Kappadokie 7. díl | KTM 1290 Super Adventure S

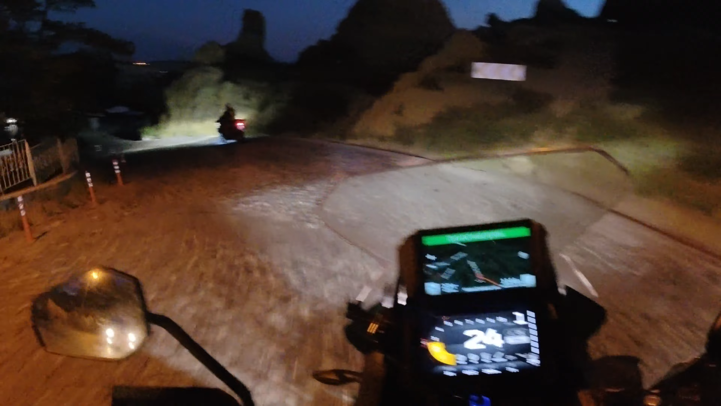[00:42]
Jdeme na místo, který nám ukázal domácí hotelu, že je nejlepší na pozorování. Taky kopec dolů po kockách dlažebních.